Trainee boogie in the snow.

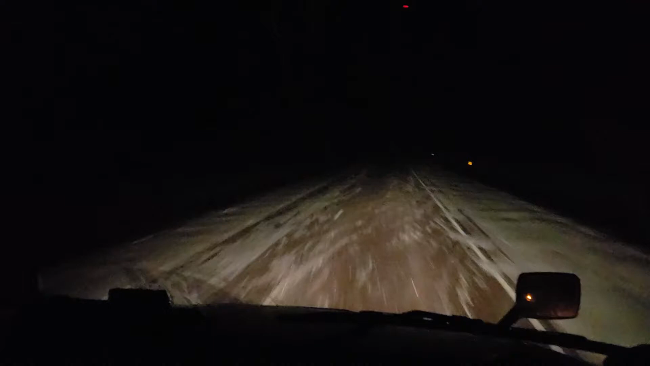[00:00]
Hey, hey, everybody out there in YouTube land. Hey Shane, why don't you kick your brights on for just a second and see what it looks like. As you can see, we are going through South Dakota. We are still in South Dakota, right? Yeah, we're about halfway through South Dakota. And we are in the last week for Shane's training experience on the truck with recap. We are going through South Dakota.